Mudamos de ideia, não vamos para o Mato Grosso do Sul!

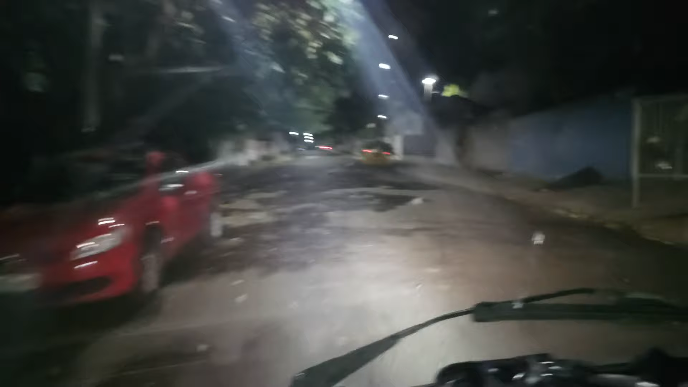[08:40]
E olha só, a gente vai dar um rolê aqui por Marília, já chegamos,
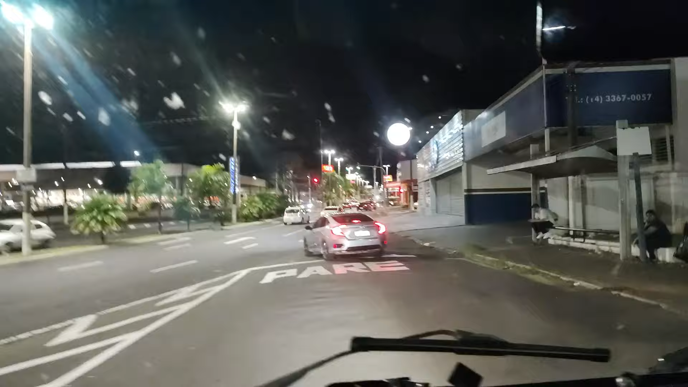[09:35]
E no centro é a zona sul de Marília. Ali na tua casa parece que, digamos assim, a gente estava num... No sítio, né? É, numa cidade pequena. Não tinha visto barulho e tal.
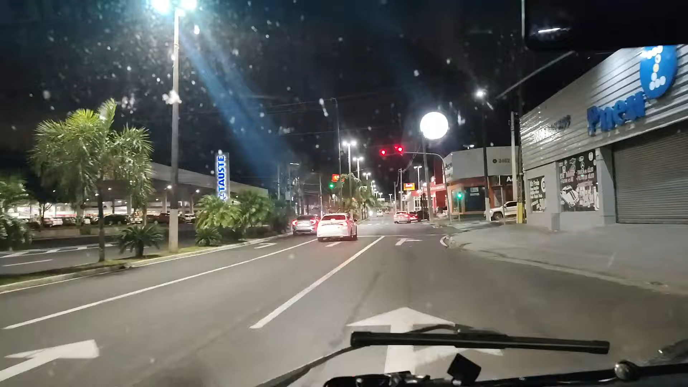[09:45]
E aqui já parece estar no meio de uma metrópole, né? Grandão. Olha o tamanho do mercado. Olha lá. Como é que é o nome do mercado?
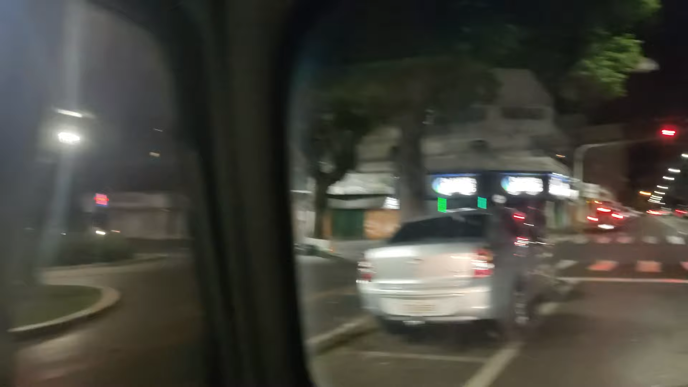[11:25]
É cheio de carro aí. E aqui é a rua que a gente subiu. Só que a gente subiu ela um pouco mais para cima.
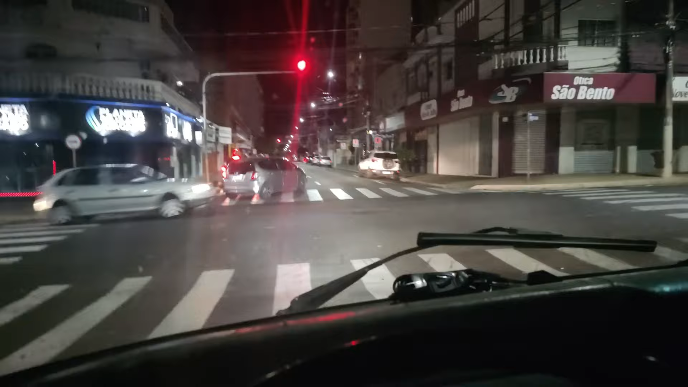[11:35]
E quase toda cidade de São Paulo tem essas lombadinhas na... No meio da... Será que é só pago ou tem alguma outra coisa? Não, não. Faz escoamento de água, né? Tem umas que fazem os buracos. É, não. É um buraco mesmo daí.